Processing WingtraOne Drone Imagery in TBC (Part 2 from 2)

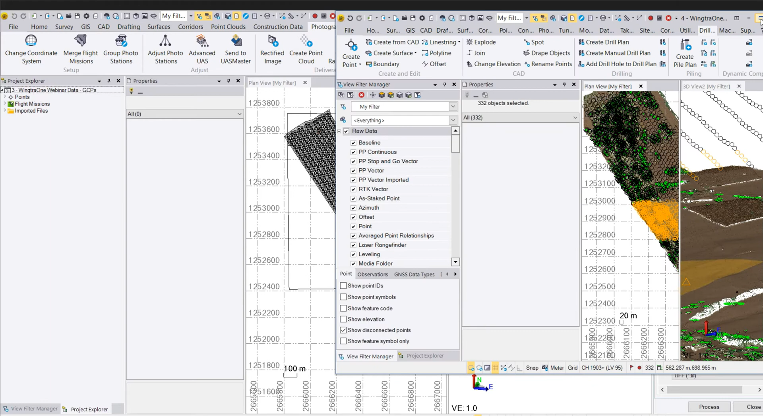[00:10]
Sorry about that. One other thing that I wanted to showcase is, as this thing gets back loading, is the surface creation and the ability to do some pretty interesting things with it.
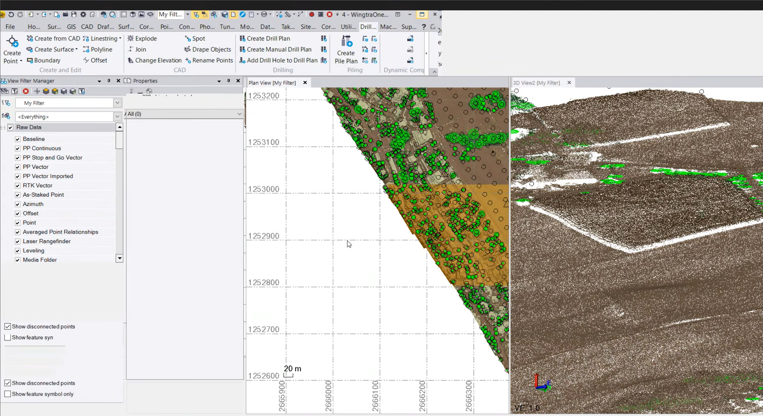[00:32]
So the millions and millions and millions of points that are making up this ground region that I would want
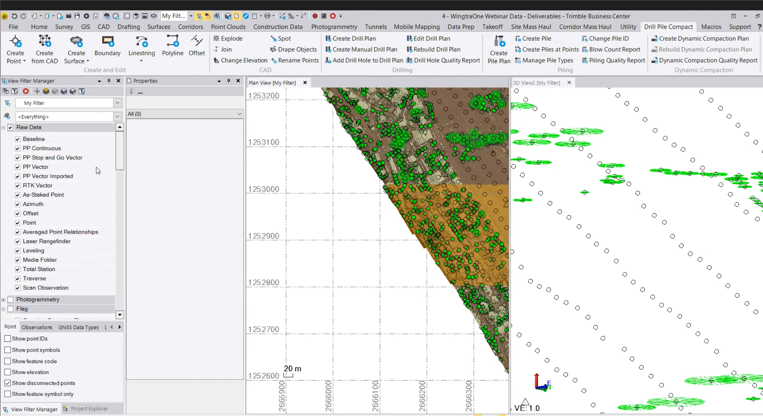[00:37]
to have in a surface, in a ground surface, that's probably overkill, right? I don't want to have a surface that has millions and millions and millions of vertices. And so TBC has a option, the little text box here, for point clouds.
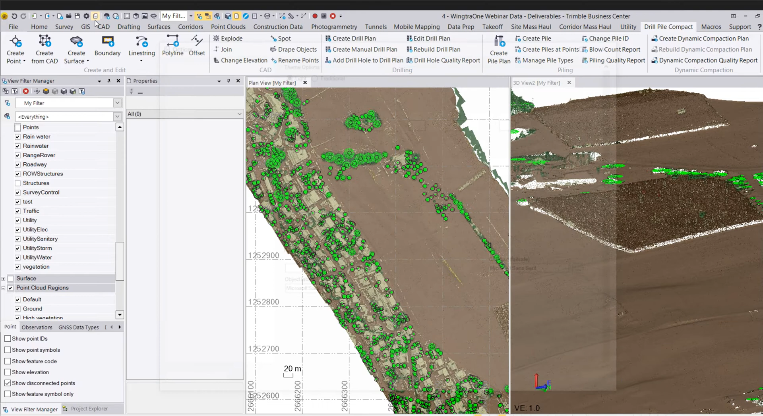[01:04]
And we cap the maximum number of points in a surface for you.
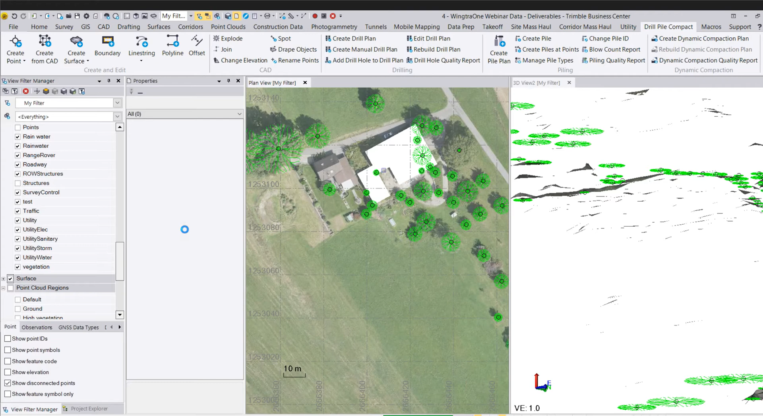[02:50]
Somebody commented on the webinar link and the screenshot that I showed that some of the contour lines were going through the houses. Yes, I didn't take the houses out. So I wanted to take at least most of the houses out for this surface. And I'll show you what I did there with the contours.